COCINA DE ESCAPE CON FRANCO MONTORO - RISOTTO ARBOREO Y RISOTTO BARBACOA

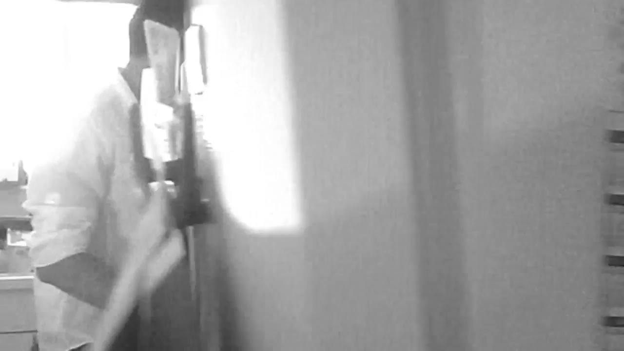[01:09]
I'm entering here to the kitchen and here is franco, hello amigo, how are you? Franco, how are you?